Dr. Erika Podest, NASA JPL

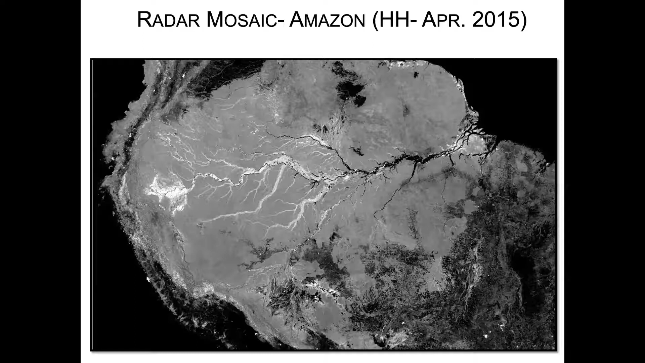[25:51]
Okay, and another great thing about using microwave is that it penetrates through the vegetation canopy, so we can sense the soil moisture conditions underneath the vegetation canopy.